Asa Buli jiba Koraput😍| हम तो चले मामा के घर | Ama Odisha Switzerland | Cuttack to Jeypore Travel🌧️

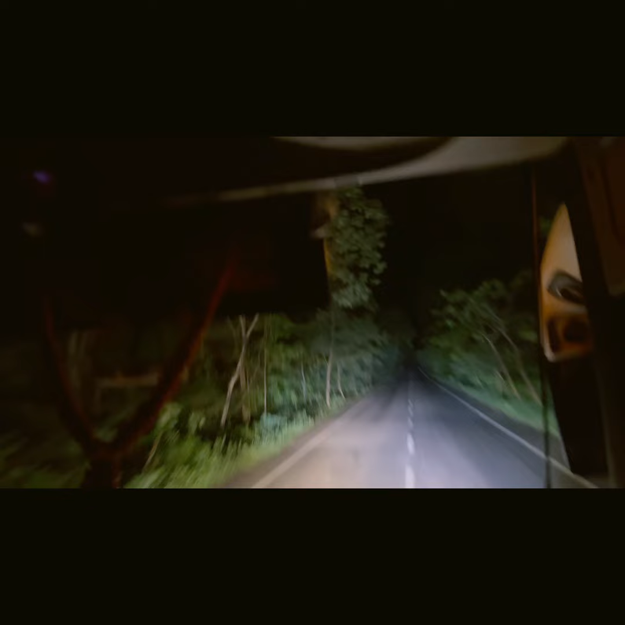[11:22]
एंड ये रोड, ओ माई गॉड, मैं तो फिदा हो गई हूँ। सो गाइज गुड नाइट एंड इन्जॉय द व्यू। सो मिलते हैं सुबह, एंड क्या कर रही हूँ क्या नहीं कर रही हूँ आपके साथ जरूर शेयर करूँगी। सो स्टे ट्यून्ड एंड गुड नाइट।